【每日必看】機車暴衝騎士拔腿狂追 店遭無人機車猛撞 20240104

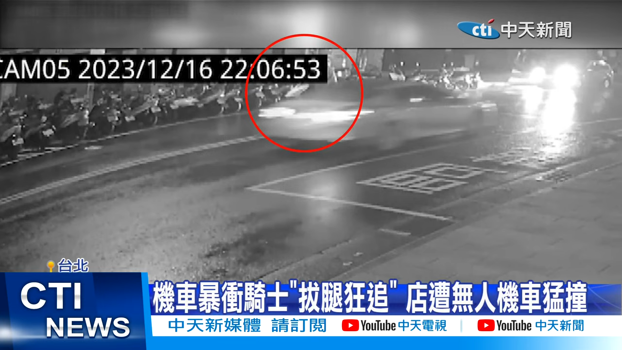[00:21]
机车油门卡住，下车熄火，重新发动时突然爆冲，骑士跌倒滚了一圈后才赶紧站起来拼命追机车，已经来不及